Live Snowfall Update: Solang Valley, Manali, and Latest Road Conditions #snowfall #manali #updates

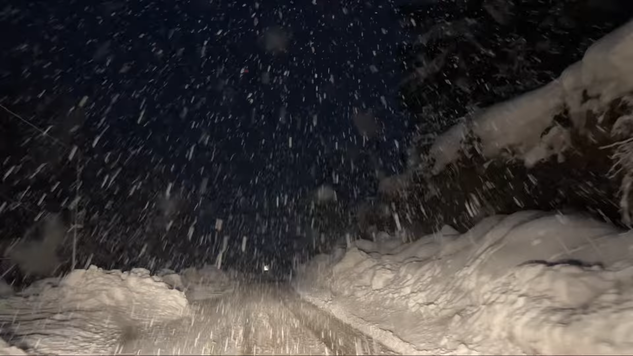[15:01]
बहुत मोटी मोटी सनो अभी आ रही है आजमान से यह देखिए और रोड़ हो चुके है सफेद बिलकुल यह साइड में बाइक देखो पूरी की पूरी बर्प में फसी है और यहां से हम लोग अभी नीचे की और जा रहे हैं
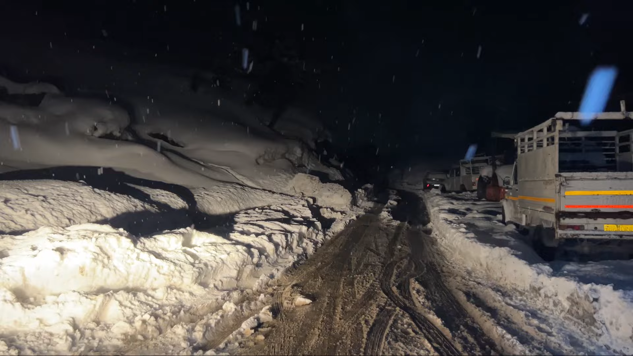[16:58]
तो अभी यहां से हम नीचे की और चलते हैं
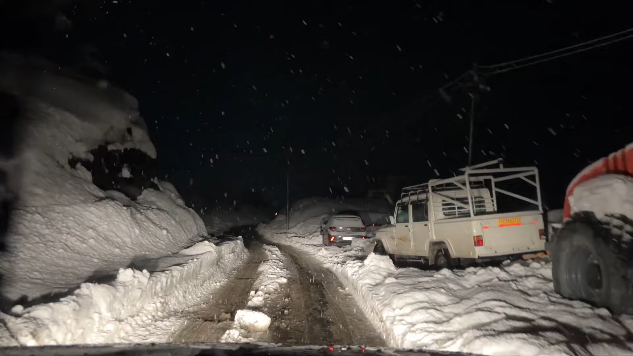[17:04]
तो अभी हम लोग कोठी विलेज से नीचे की और जा रहे हैं और रोड पे अच्छी खासी स्नो अभी है रोड के दोनों और तो लगबग डेट से दो फिट स्नो है